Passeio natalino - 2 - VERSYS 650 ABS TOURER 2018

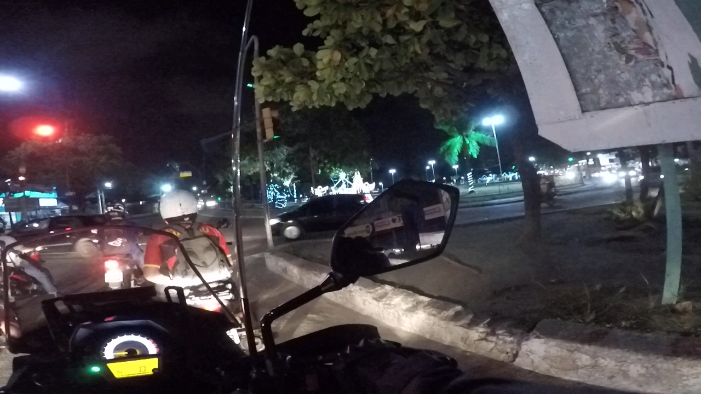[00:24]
O motorista não pisou no freio, o carro estava andando devagarinho um para trás e ia bater no outro Acontece muito E pior é quando tem uma moto atrás Já aconteceu viu, de eu segurar um carro no freio da moto aqui Encostou o para-choque no pneu da moto e o freando para segurar o carro
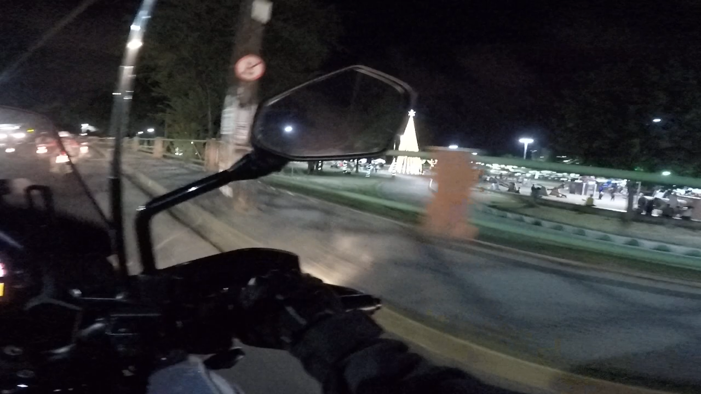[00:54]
Tombuzina, tombuzina e nada O cara mexendo no celular Minha senhora a faixa de pedestre é logo ali
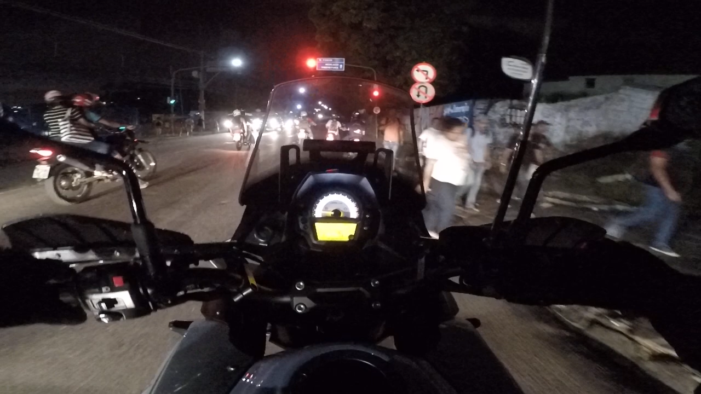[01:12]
E aí, arrancada aqui
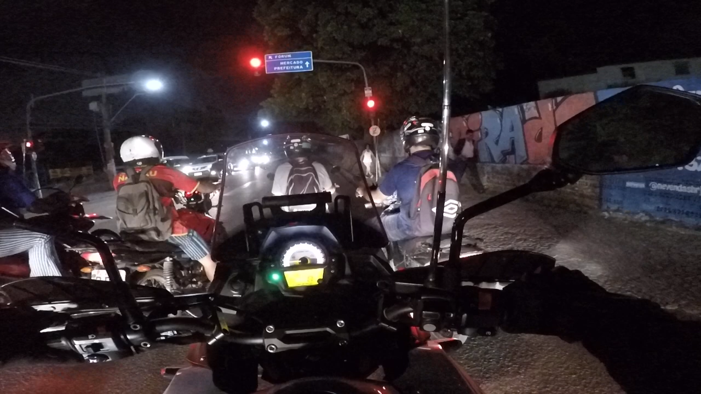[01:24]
Pelotão da frente Comanda O cara ali queimou a largada
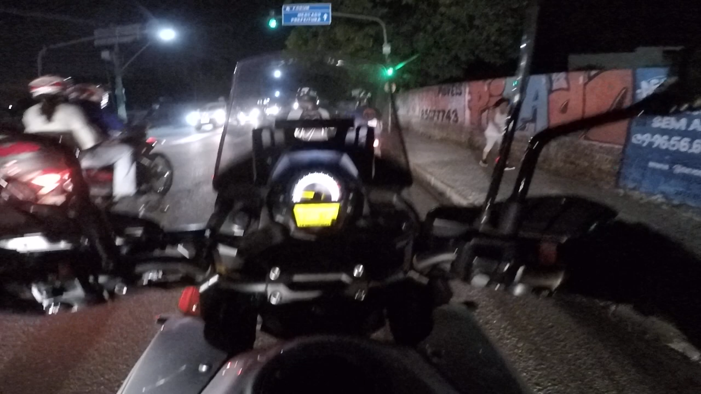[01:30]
O CV300 foi buscar E é pau, e é pau Aqui é a entrada para o Shopping Camará
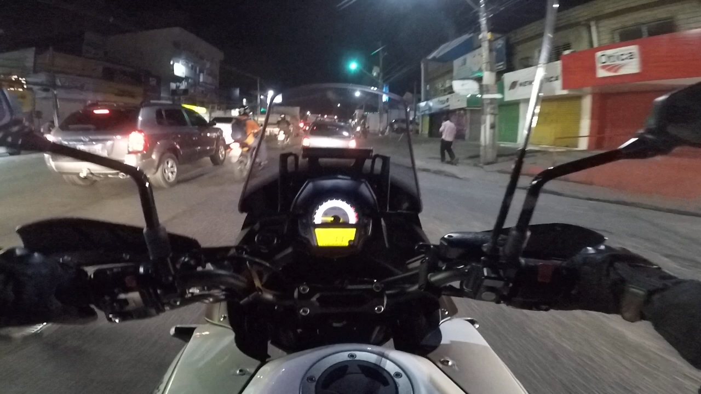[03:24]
Acho que não deu né, o trânsito em movimento não vai dar para o cara sair E o correto seria ele seguir aqui nesta direção e pegar o retorno lá na frente Em vez de cruzar a pista ali que é proibida